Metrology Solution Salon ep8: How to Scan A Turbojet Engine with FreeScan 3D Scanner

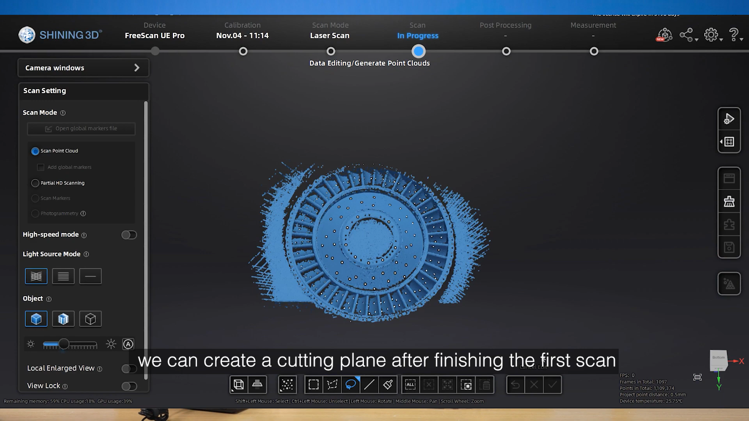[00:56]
We can create a cutting plan after finishing the first scan.
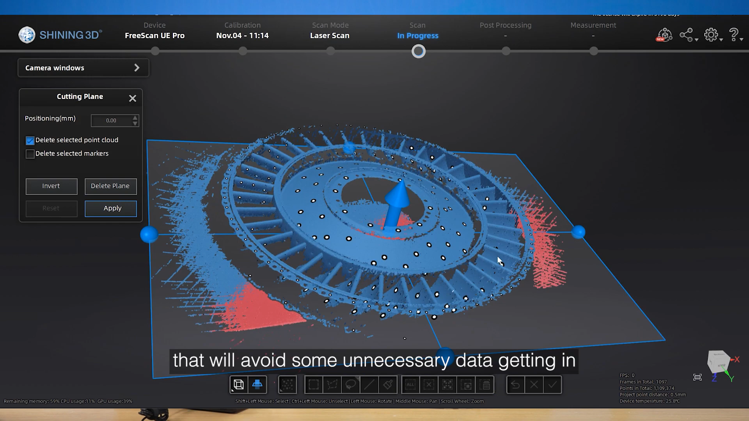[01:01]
That will avoid some unnecessary data get in, and make the optimizing and generating point cloud faster later.
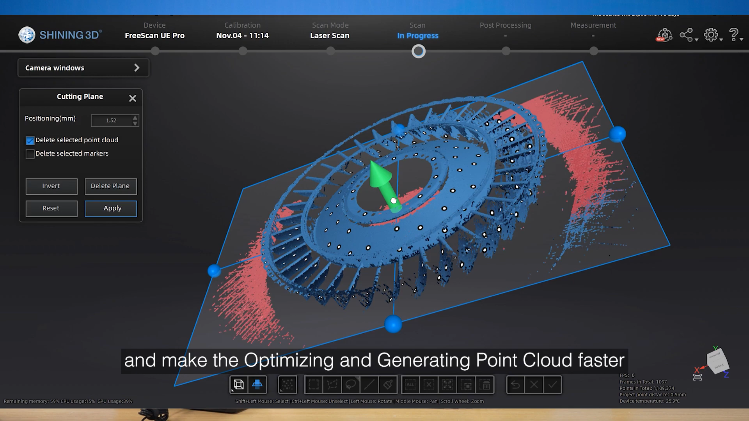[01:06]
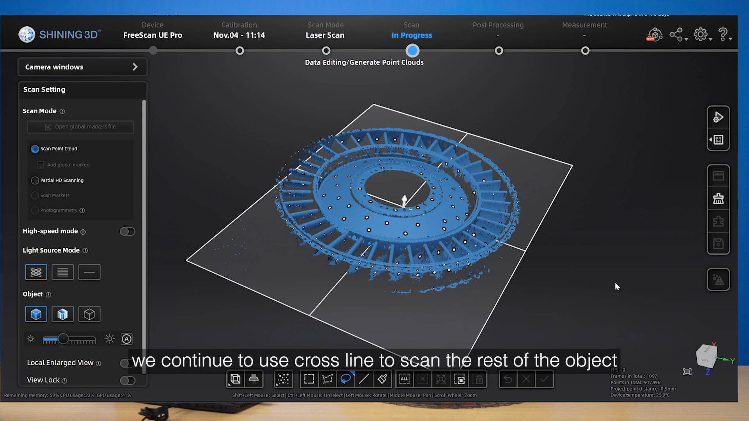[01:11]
After that, we continue to use crossline to scan the rest of the object.